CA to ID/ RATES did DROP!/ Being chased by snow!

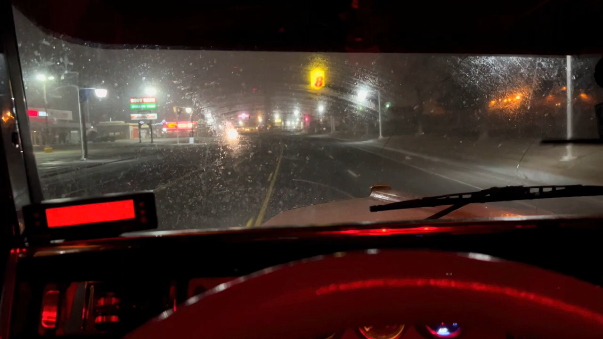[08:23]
And this is our exit For Highway 95 We just got off of Highway 80
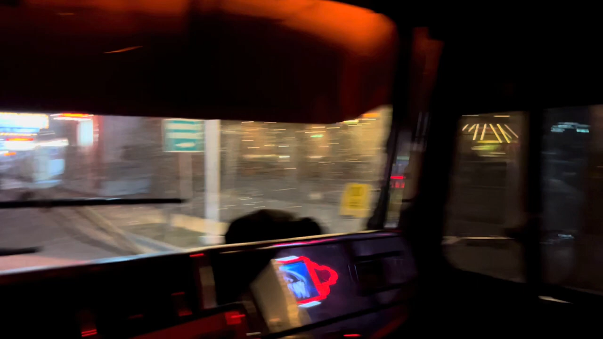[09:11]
But And man This is what we live for All this white stuff With Off Yeah Yeah
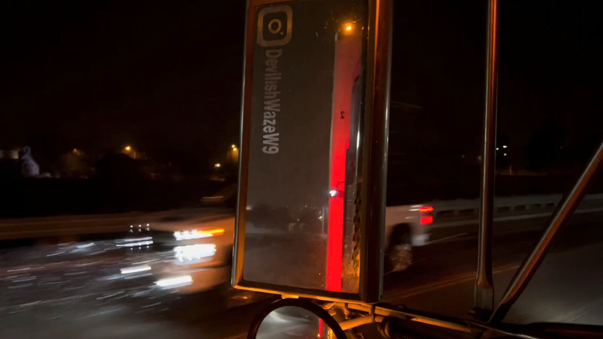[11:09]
We got that beautiful, beautiful fresh white powder.
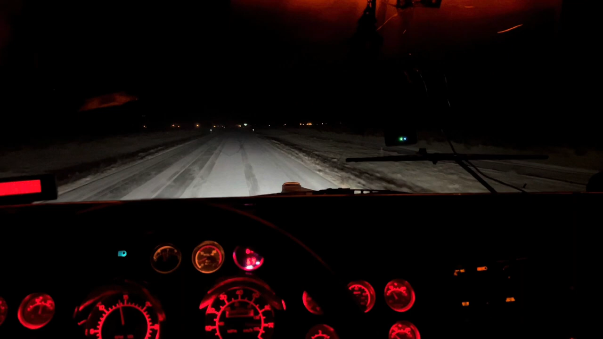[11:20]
There's so many tracks. You can't tell who's holding one line.
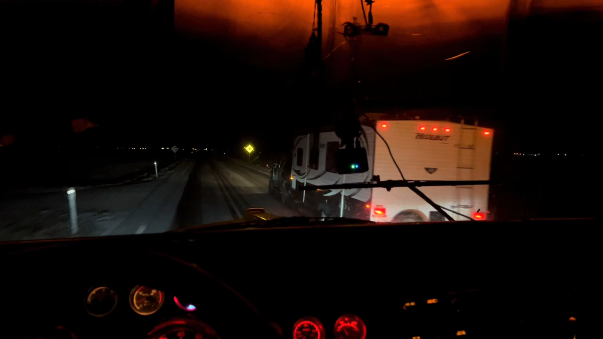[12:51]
Just like that. And it's clearing up already. Now this is a two lane, which is one north, one south lanes.
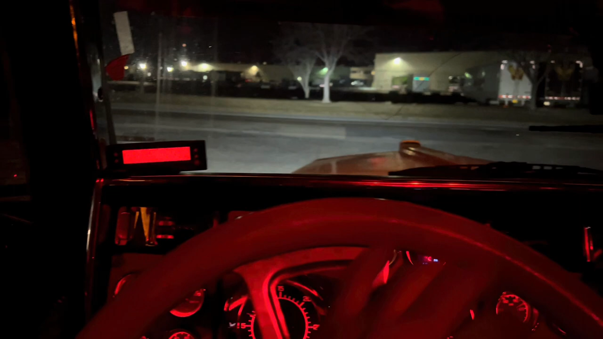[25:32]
all right so as i was saying uh the map just shows this as a field
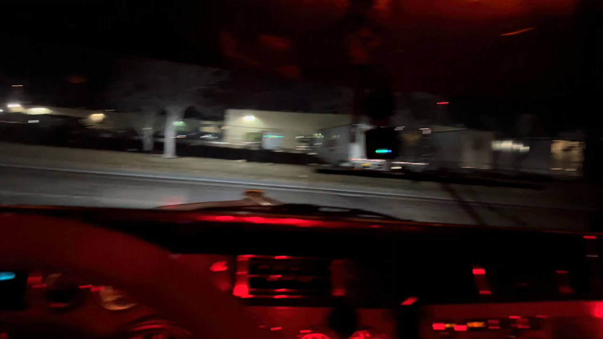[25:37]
but there's a whole civilization out here so there's pepsi across the street and then everything back here behind me
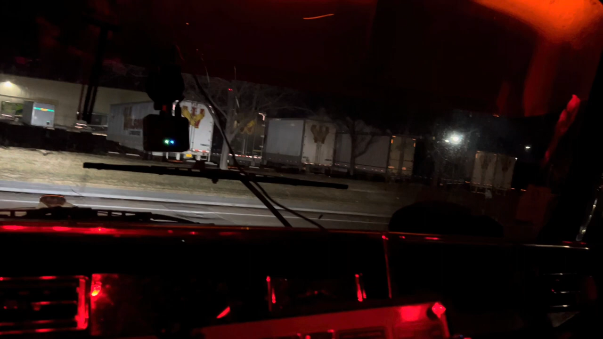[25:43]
well pretty much this whole building everything's a field and uh one crackhead over there in their uh